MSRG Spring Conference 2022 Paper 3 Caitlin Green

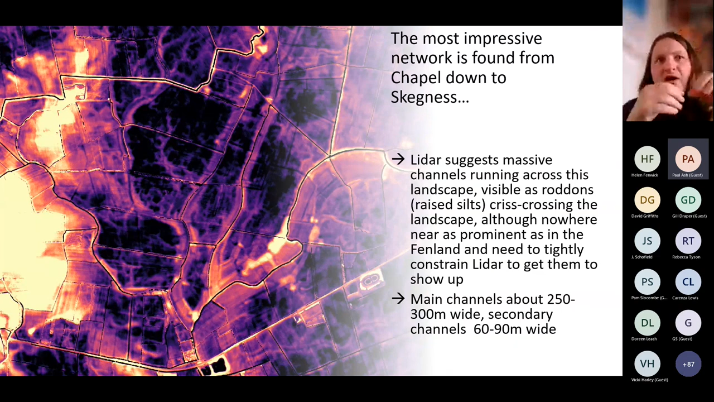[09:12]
So it would be it's this area here, assuming you can see my mouse pointer. And you can see where previously it was hard to see if you adjust the LIDAR, you can see these roddons starting to emerge.